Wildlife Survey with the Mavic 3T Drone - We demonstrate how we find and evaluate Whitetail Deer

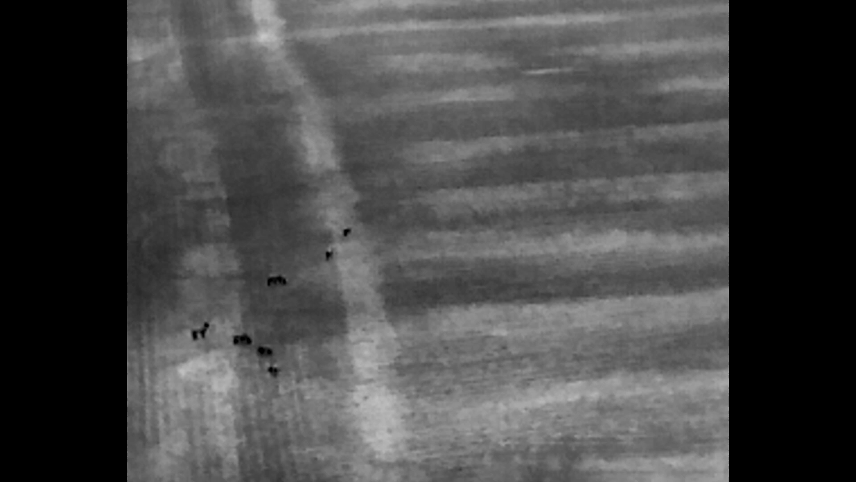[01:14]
So we can count these deer pretty rapidly. We're talking seven deer,
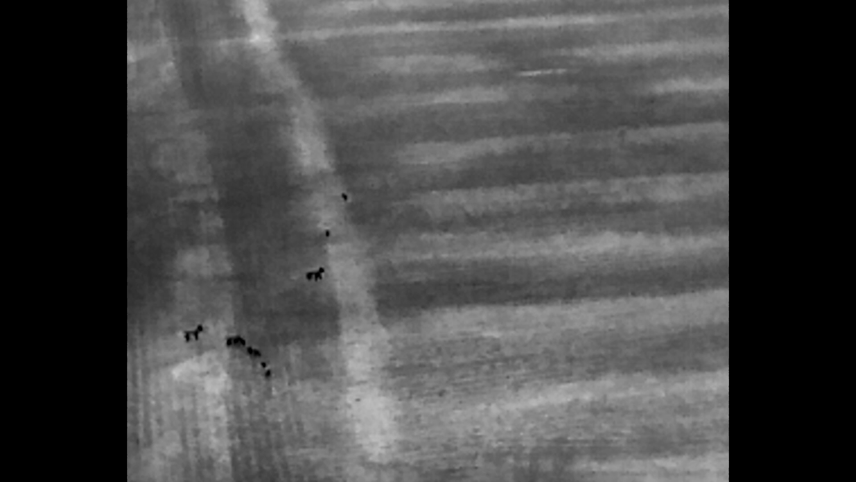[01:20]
and then what we can do is we can zoom in with the zoom camera on our Mavic 3T and actually evaluate each deer.
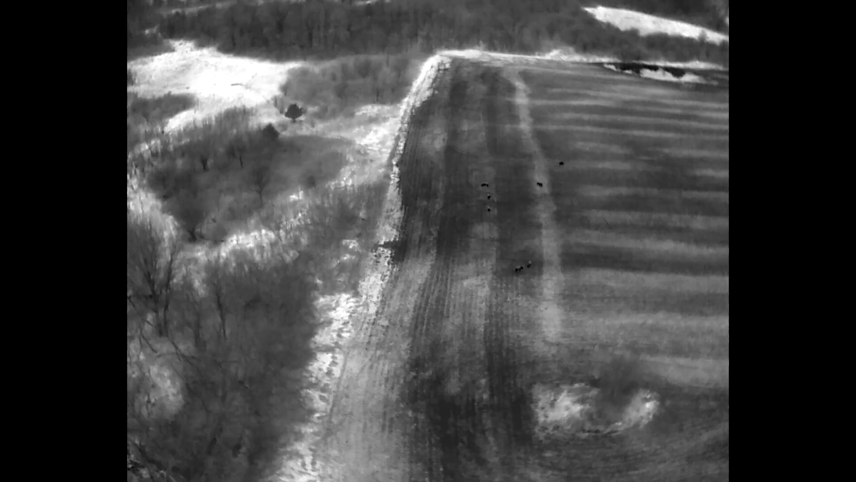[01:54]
and this is what we can provide. You look kind of,
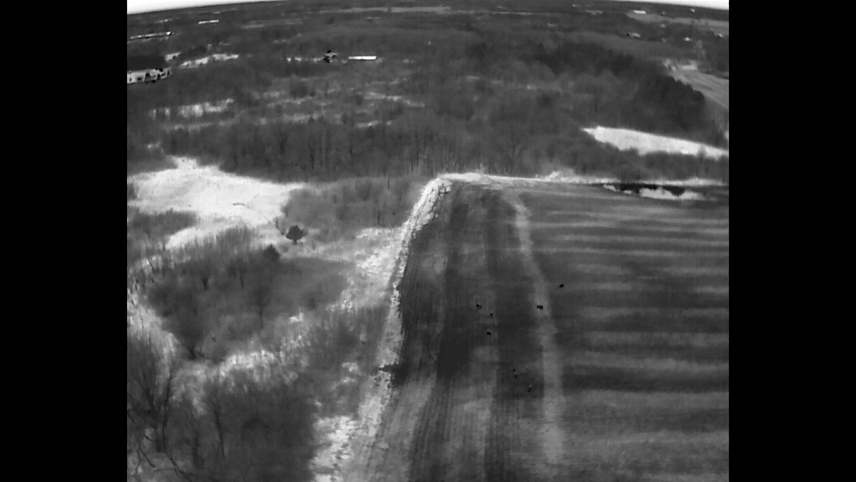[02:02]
as we kind of do some adjusting here with the angle of the gimbal,
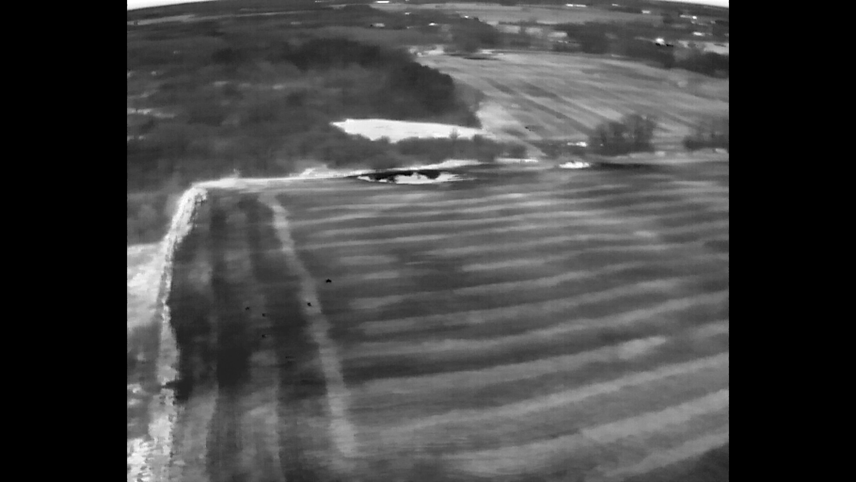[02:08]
saw some more potential animals kind of in the center of the screen now.